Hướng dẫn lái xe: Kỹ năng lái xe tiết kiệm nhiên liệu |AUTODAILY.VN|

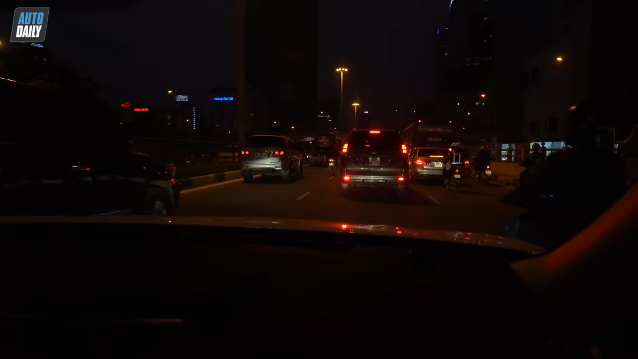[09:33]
Rồi vâng Bọn trên cao tốc Bất một chút thời gian thôi Mấy chung phút thôi Thì lại về với Hà Nội Vâng Hà Nội Đêm trở gió Và bây giờ là 17h32 phút Chuẩn giờ cao điểm luôn Thưa bạn Làm thế nào Để tiết kiệm nhiên liệu Nhỉ